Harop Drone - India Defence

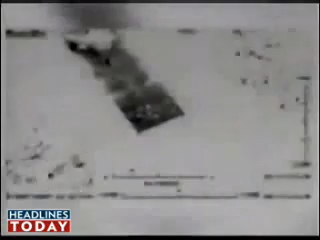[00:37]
Imagine if this was that ship that the terrorists took from Karachi to Mumbai during the 2611 terror attacks. Just before it.